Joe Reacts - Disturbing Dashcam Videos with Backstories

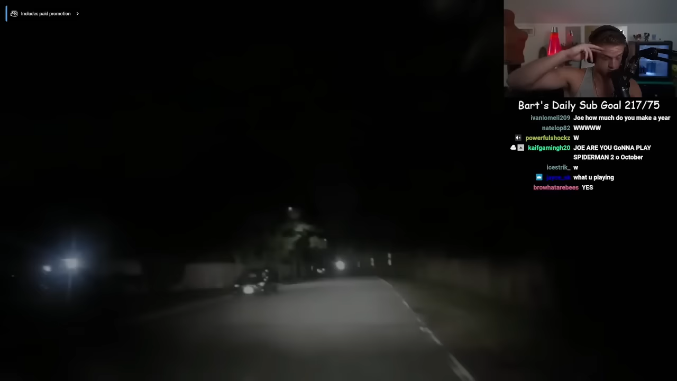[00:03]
In this footage submitted by Jason, something happens that if it weren't caught on dashcam, you wouldn't believe it. It was around 1 in the morning. Jason was on his way to what he thought was going to be the house of a woman he matched with on a dating app.
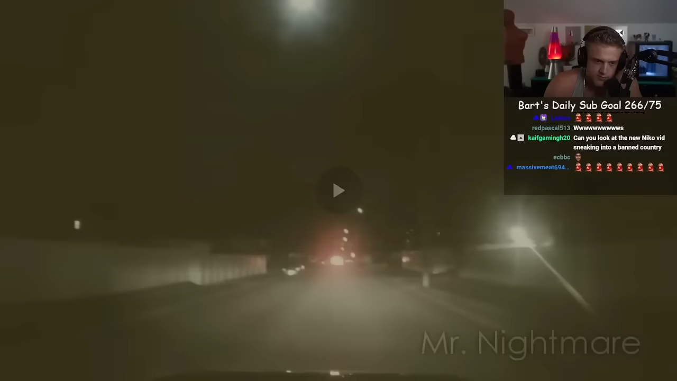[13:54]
In this footage, a young girl who wished to remain nameless, so I'll refer to her as Amanda, was driving home from her boyfriend's house. She had just pulled out of the driveway and started heading down her boyfriend's block when a car in the middle of the road came into view. The car wasn't moving, but didn't have its hazards on, so Amanda waited for a few moments,
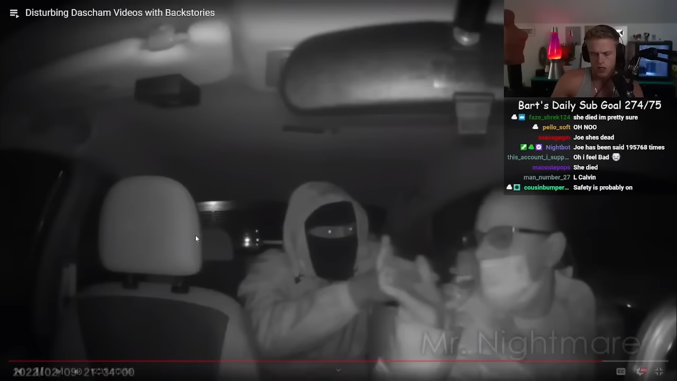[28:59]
Like, I know motherfuckers have problems, but, like, you're literally holding a nice lady at gunpoint, you fucking bitch. Please stop. Drive the car, miss. He killed her? Why are you doing this? Drive. Why are you doing this? Drive the car. To where? Complete the trip. I cannot do that. Complete the trip. Why are you doing this? Complete the trip. Please? He tells her to cancel the ride so that it could no longer be tracked.
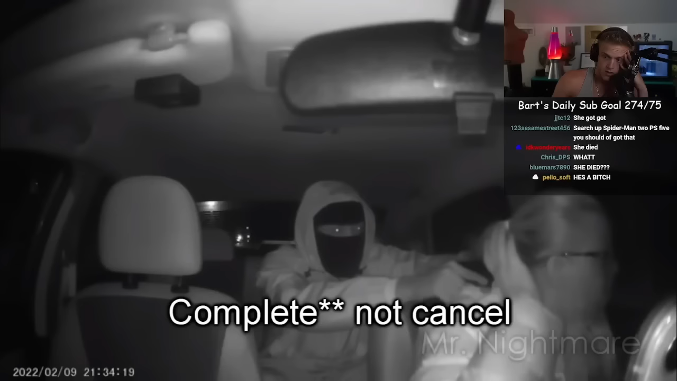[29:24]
Not long after, he grabs her phone to gain access to her banking apps to transfer money to his girlfriend's phone. Before grabbing the dash cam and throwing it out the window, he tells her that everything will be okay if she does what he says. In all honesty, I'd probably open the door and jump out. Ah, but he's gonna shoot her.